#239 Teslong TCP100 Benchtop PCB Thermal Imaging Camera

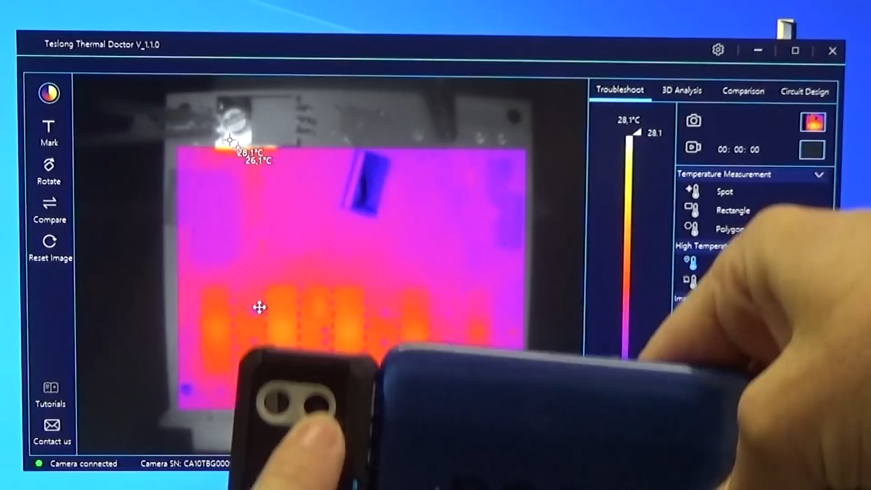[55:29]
On screen: scale top 28.1°C
have this double uh cameras so we have here an ir camera camera camera and a normal camera and this both cameras needs
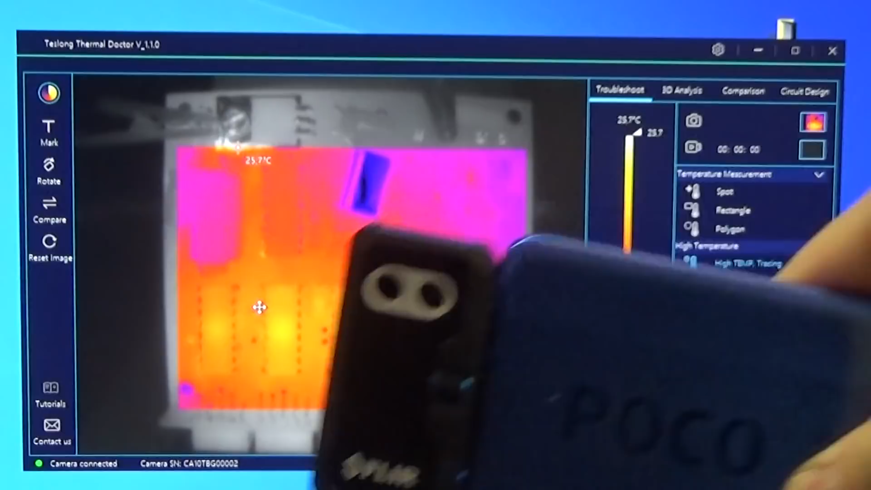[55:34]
On screen: scale top 25.7°C
to align on the object where you uh want to see the temperature well and you know there is another benchtop system on the market and that is only one high high and only this high there it works with you know the ir camera and the normal camera so the live
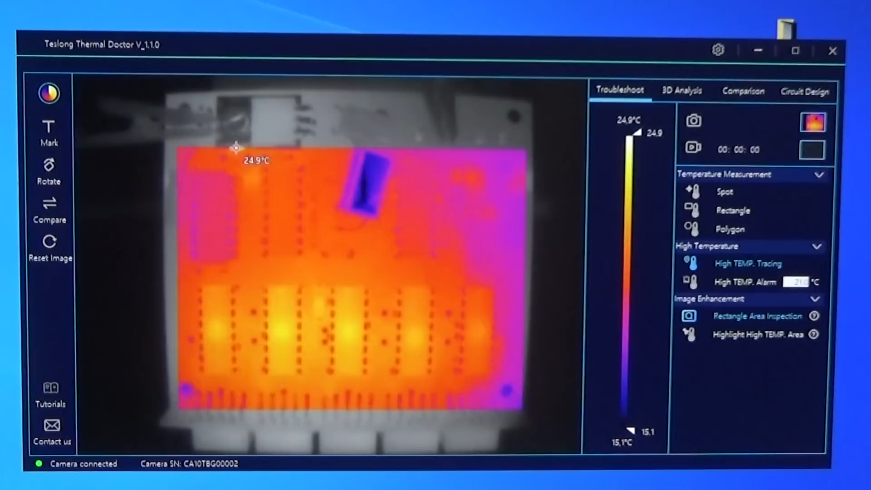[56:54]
On screen: scale top 24.9°C, scale bottom 15.1°C
in in mind so that has a very bad ir resolution and they come they really use the live camera to yeah you know to to hide a little bit the bad ir camera quality so you know therefore if you have a high ir resolution i mean i believe you really you really can see the different components here on the board and it is no problem to
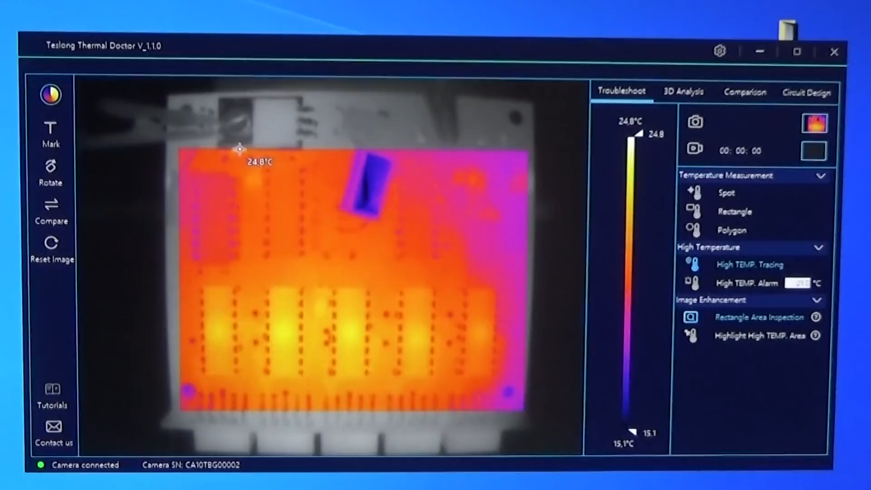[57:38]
On screen: spot 24.8°C, scale bottom 15.1°C
point you know a component which would have really high temperature and let me let me show you this okay we have this picture and now uh let me go here to my flare
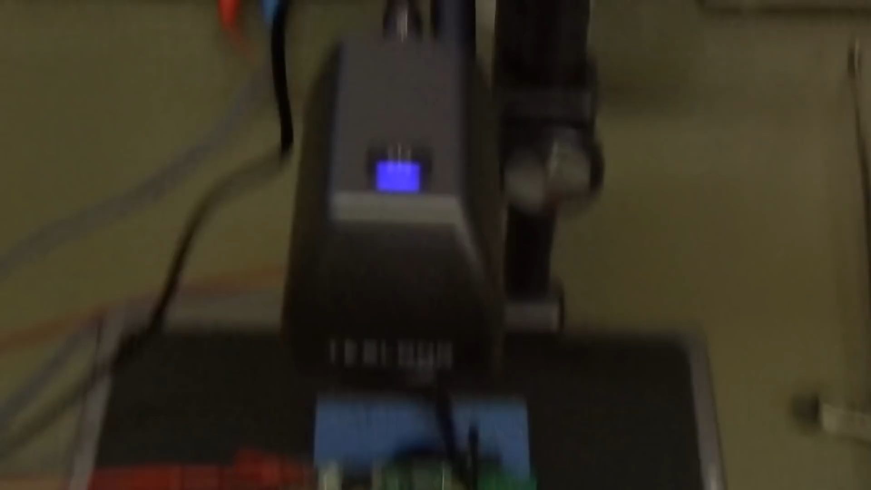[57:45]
hope you can see it i mean that is an infrared picture as well or
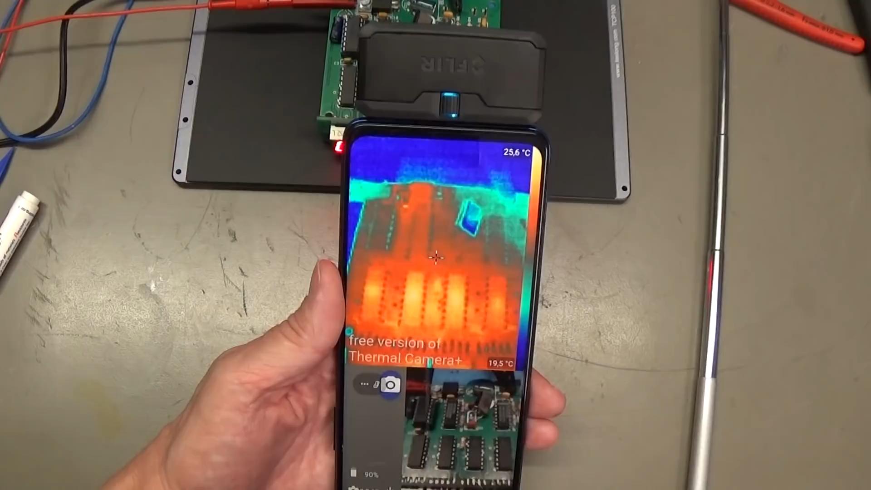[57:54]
On screen: scale bottom 19.5°C
image and of course we have here down below the live
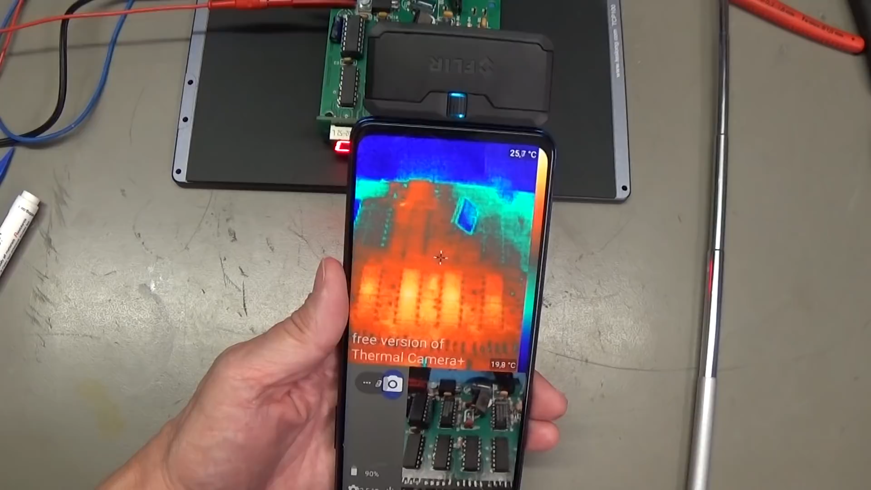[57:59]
camera but i hope you already can see that there is a difference uh because you have here much more noise and in the noise it is difficult to see um components and what's really going on so so if you're really unlucky it depends on the situation
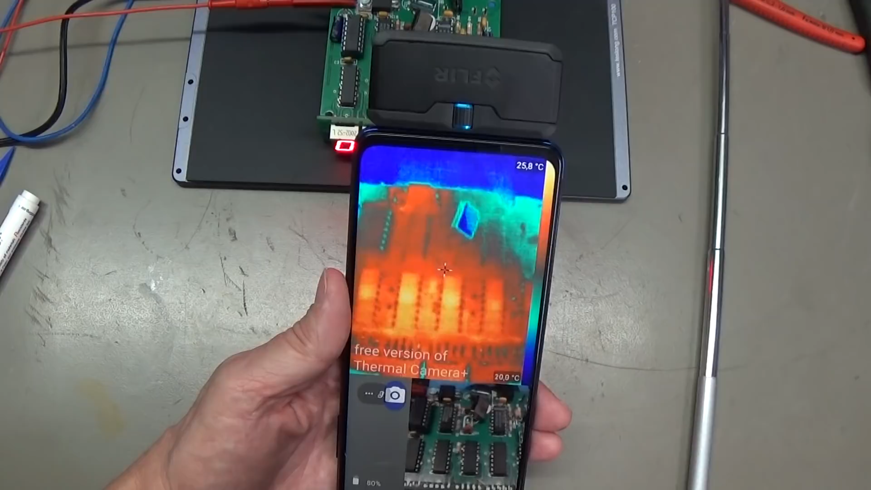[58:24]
on the board that all is very blurry and you do not really see the details
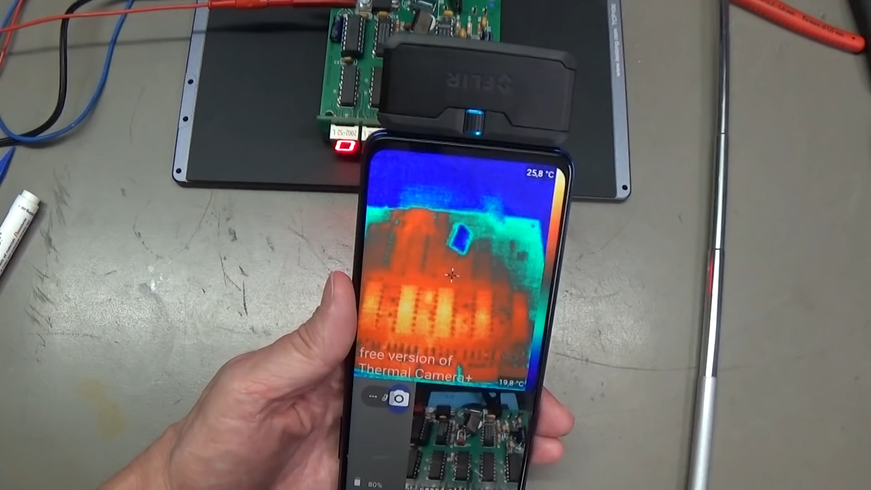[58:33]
you need to see let me go back up here to our to our test long um image
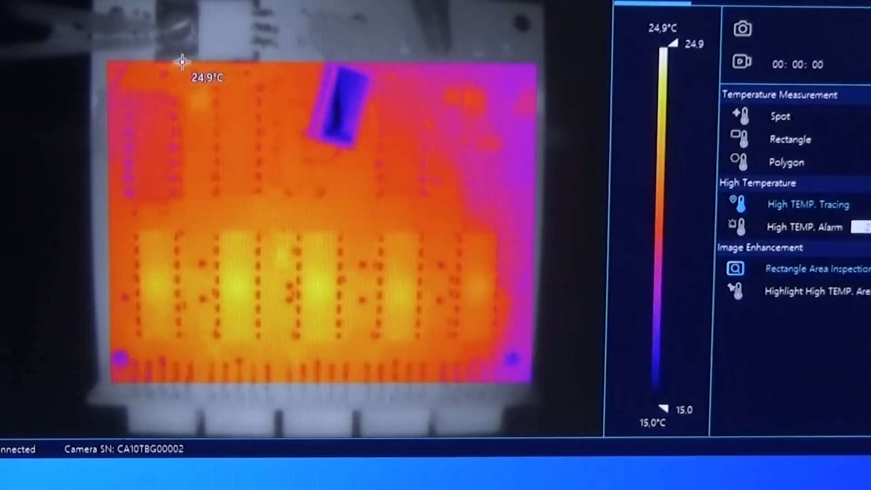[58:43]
On screen: scale top 24.9°C, scale bottom 15.0°C
and uh i believe you definitely can see that that is a difference and that is what uh we discussed uh when we were talking about an etd value or figure so with the tesla we have 70 uh micro kelvin and we have seen in the specs from the specs from the flare that it was
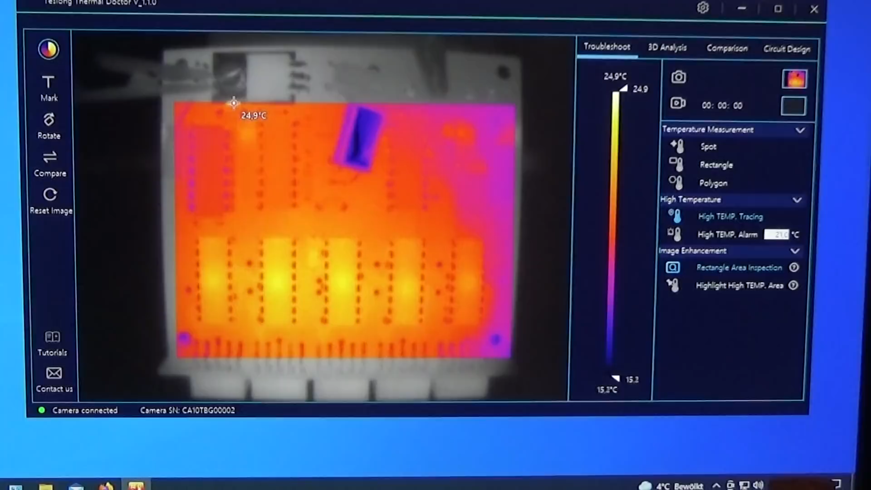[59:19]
On screen: scale top 24.9°C, scale bottom 15.3°C
150 mili kelvin and that is definitely a difference so um therefore you have here definitely are much more details and that is really nice well another feature what we have i mean i believe this is clear here our rect angle